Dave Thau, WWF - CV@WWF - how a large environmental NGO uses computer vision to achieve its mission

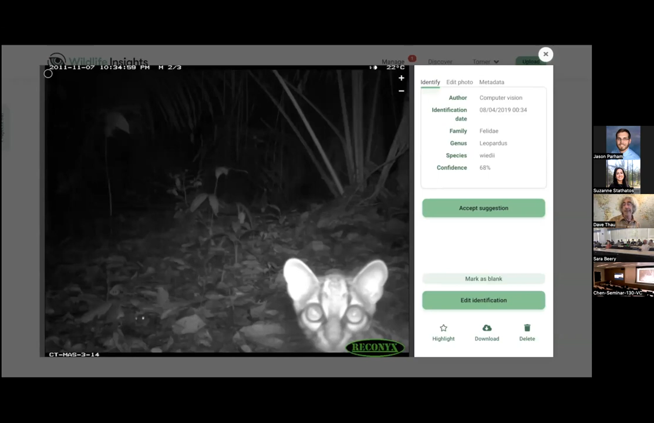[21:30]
so it's going great there it's um there are almost a thousand species that uh
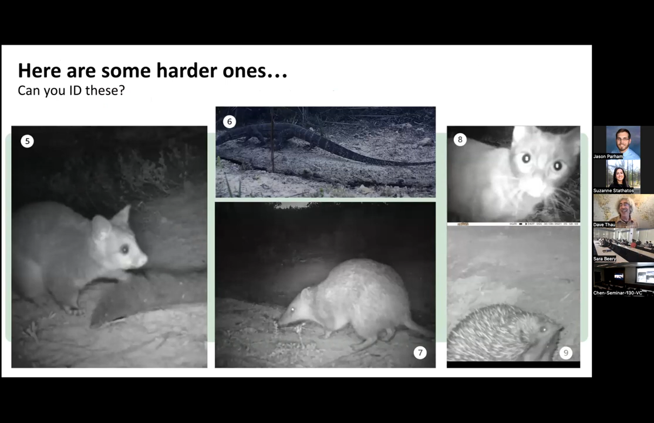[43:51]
uh bandicoot number seven um kidna number nine and a feral cat um that was you know high confidence on the feral cat